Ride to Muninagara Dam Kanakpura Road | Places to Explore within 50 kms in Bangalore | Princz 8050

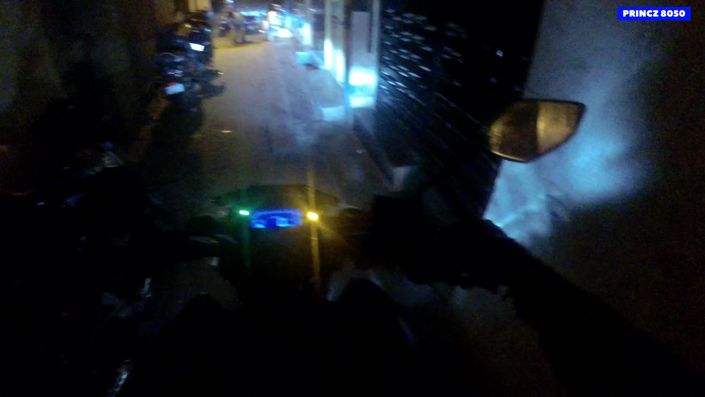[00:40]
सुबह के 4 बजे उठने का मजा ही अलग है यार।
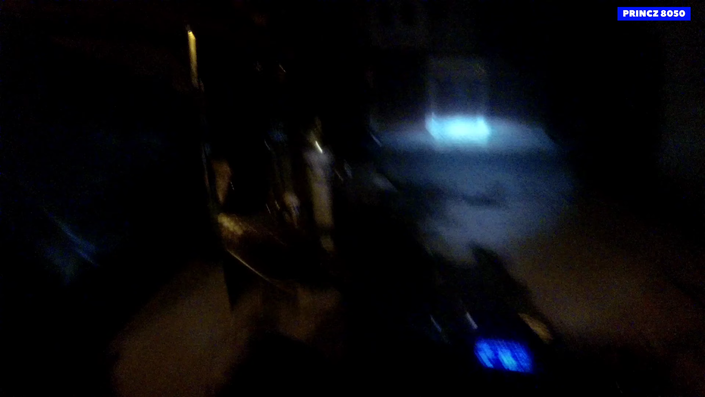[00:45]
जय बजरंगबली। वाओ क्या लाइटिंग दी गई है।
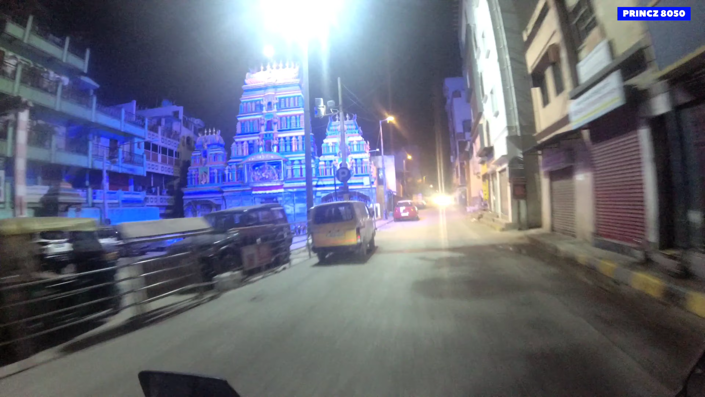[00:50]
ये है खरगा टेंपल अपने नगरतपेट का। सो आज का लोकेशन है मुनि नगरा डैम,
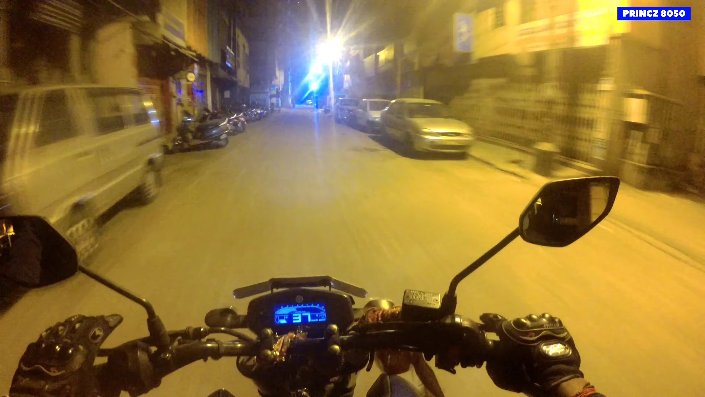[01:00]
विच इज अराउंड 33-35 किलोमीटर फ्रॉम हियर, मतलब बेंगलोर से, सेंट्रल बेंगलोर। सो हम जा रहे हैं पहले टूवर्ड जयनगर, जयनगर के बाद हमको मिलेगा कनकपुरा रोड।